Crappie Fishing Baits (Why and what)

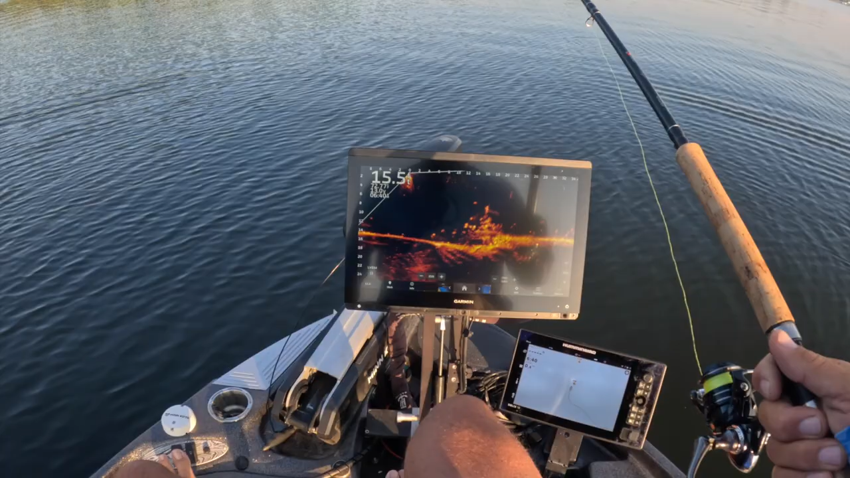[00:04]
We're dropping right in on that. There's our first fish of the day right there folks. Man. Good solid fish to start the day off. Good episode.
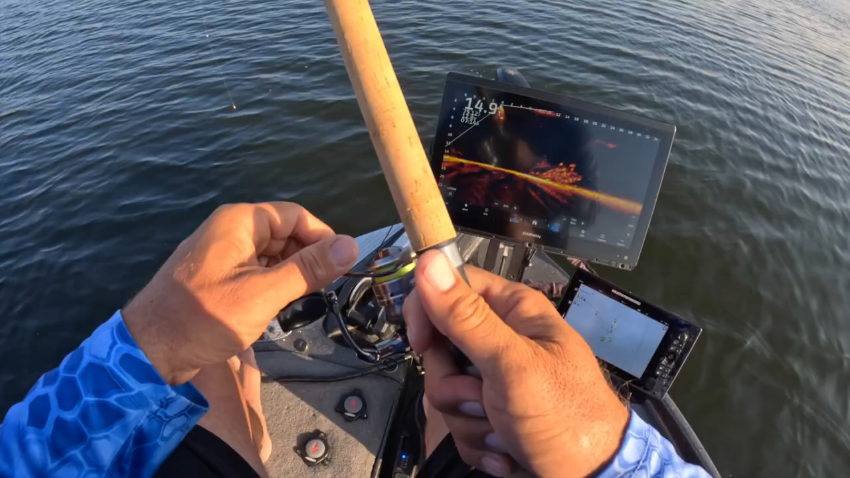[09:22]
Now, I would not do that with a curly tail. I just feel like a curly tail is meant to come across the pile. It needs the action of the tail. But, a hair jig for sure and that basic mental style is, um, see, sometimes you can get these guys that are deep in the pile. You guys probably can't see that bait necessarily. But, if you look closely, you might be able to here. And, I'm just dancing it around.
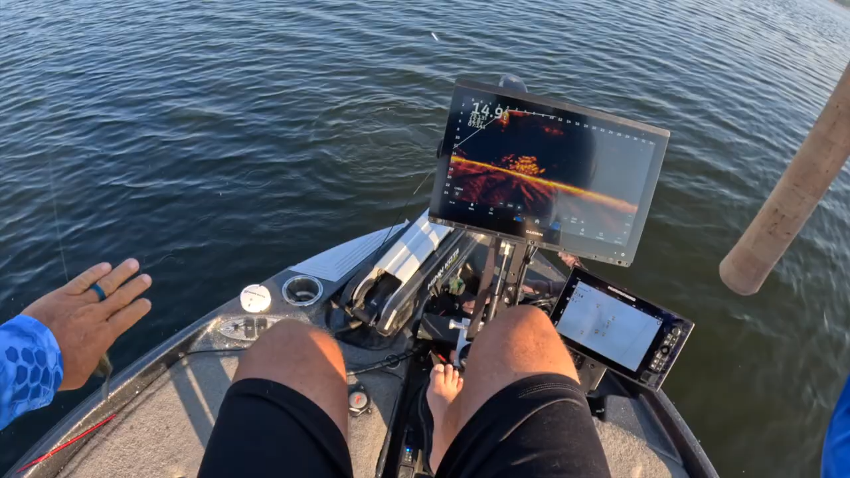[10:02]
And, we're just coming straight up and down now in this pile. And, there is some big fish on this pile. I mean, I can tell you right now, there's some big fish on this pile. Good fish there. Eater-sized fish. So, we're just looking to entice somebody to eat. There's another one. That is a complete, I mean, that's a hair jig, small profile, sniping braid. Great reaction there. Because, you know, this guy absolutely inhaled it. And, but, at the same time, I barely felt it.